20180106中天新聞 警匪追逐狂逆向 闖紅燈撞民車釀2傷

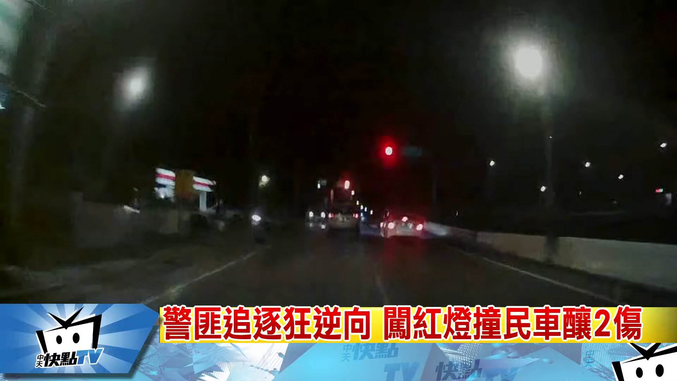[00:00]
鸣笛追捕毒虫，对方却闯红灯撞上黑色轿车，远警立刻下车击破毒虫车窗，将人从车内拖出来。